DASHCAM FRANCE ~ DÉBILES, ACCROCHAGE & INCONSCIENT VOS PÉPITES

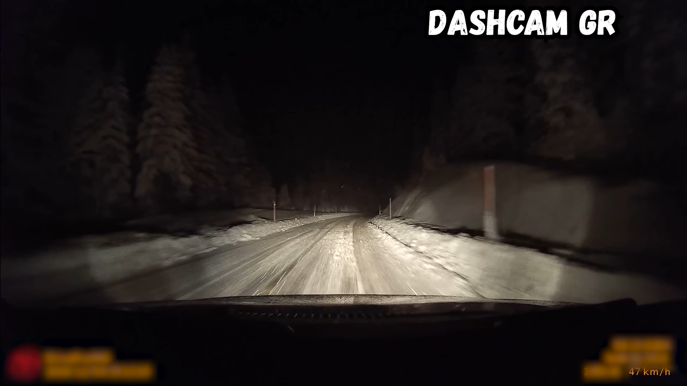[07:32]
Ouais, c'est calme. Parce que ça change vraiment les. On peut, mais moins vite, pas les moins vite. Tu vois? Ah, ça change vachement la dynamique de. Ouais, c'est vachement. Oh putain, du gay!
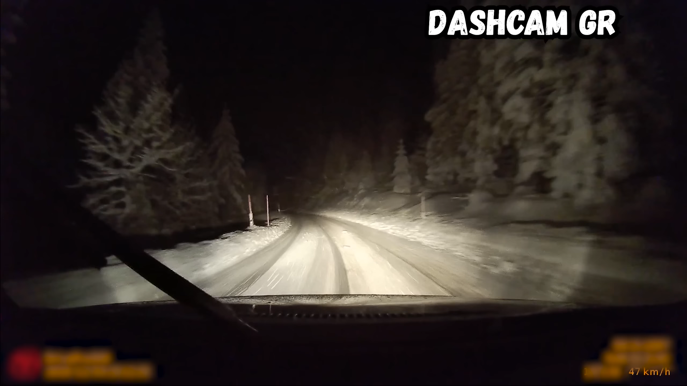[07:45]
Waouh, on est en pure glissade, on était tout le long, là on était tout le long en pure glissade, mec. J'arrivais pas à perdre de vitesse. Il y a un verre là, mec. Ouais. Ils ont dit que t'aurais pas de verre là. Ça, c'est abusé quand même.